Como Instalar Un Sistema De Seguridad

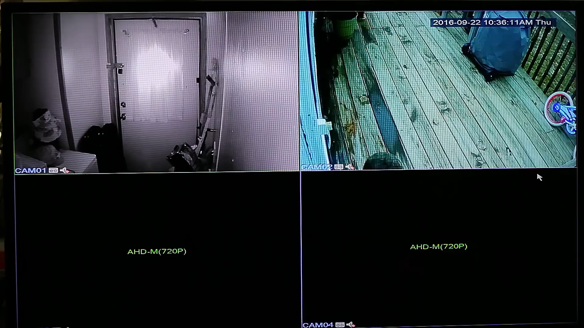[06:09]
Ahora, haciendo un clic en el botón derecho de su mouse, puede entrar a la configuración de grabación y poner los horarios que quiere grabar. Y también tiene la opción para grabar con el sensor de movimiento. También en el menú principal, podemos ver lo que es el playback, que es retocar lo que se ha grabado.
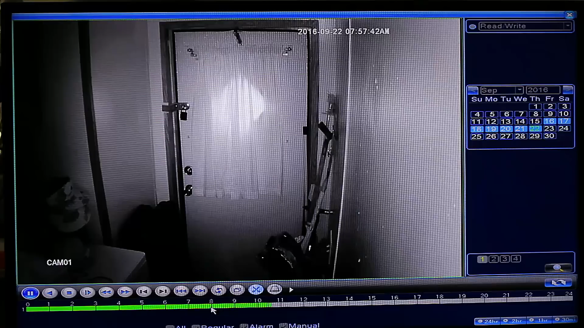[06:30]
Cuando vea la barra V de abajo, indica que ha sido grabado algo. Y recuerde, siempre es recomendable si quiere ver las placas de los carros y reconocer los rostros de las personas. Es bueno tener una cámara de alta definición.